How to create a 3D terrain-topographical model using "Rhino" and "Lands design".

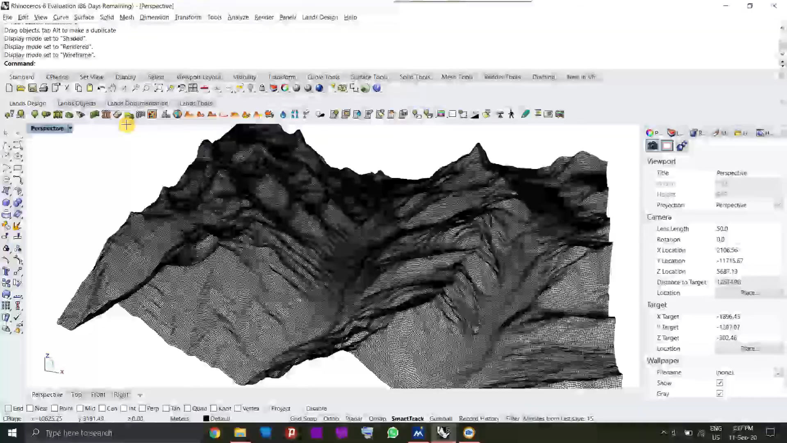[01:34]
After the data has been imported, check it in the perspective mode in the rhino software and then save the file by exporting its origin option.
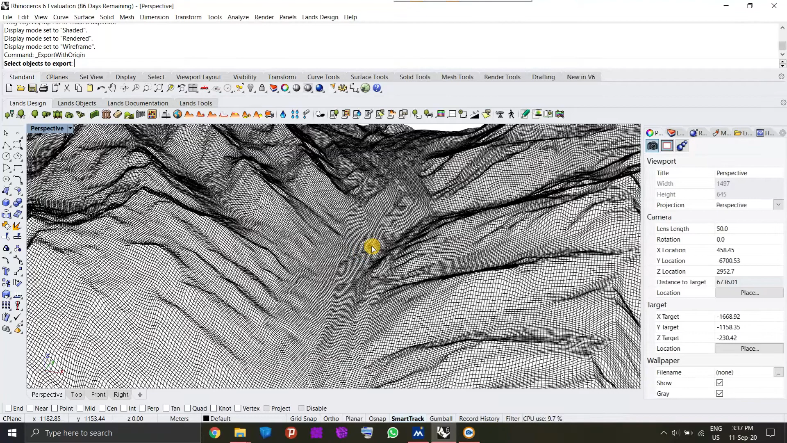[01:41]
Select the files to be saved and click the enter to select where you want the origin to be. I will select the place with the religious and
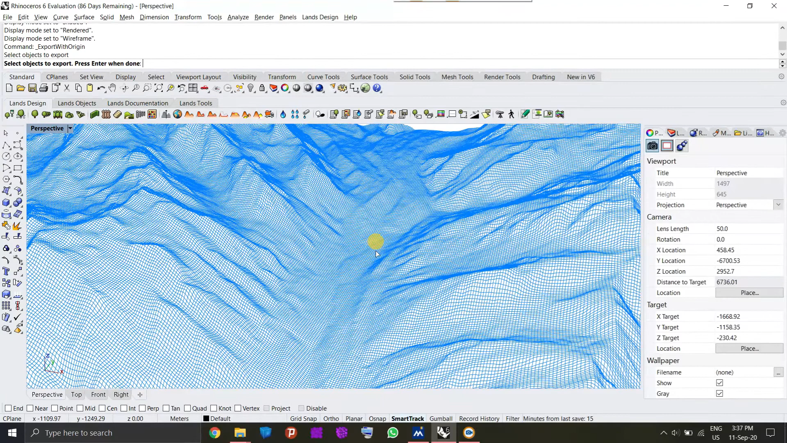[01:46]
historical monument that is Khidana temple to act as an origin then save the file in stl format.